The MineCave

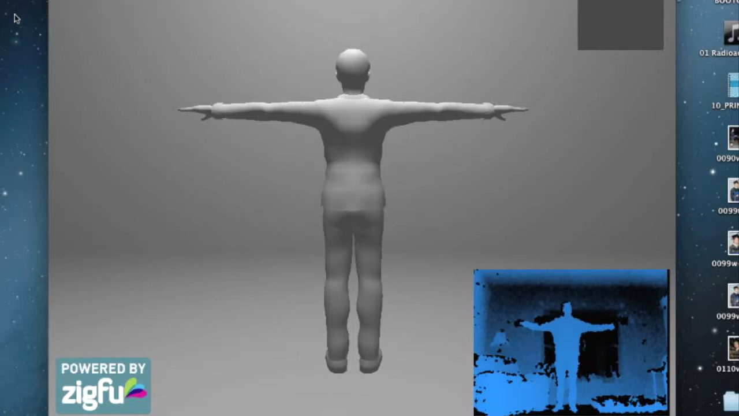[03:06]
The Kinect will track the user's movements and snap the skeleton to the model.